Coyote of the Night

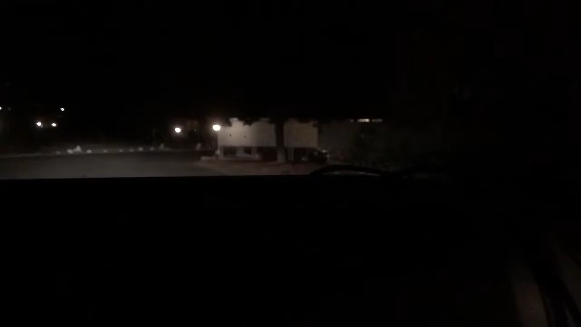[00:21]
It's a coyote. It's a coyote. Look at that shit. Look at it. It's a coyote. Look, he's poor little puppy. He's afraid to go. It's a coyote. It's a little, he's right there. A little coyote.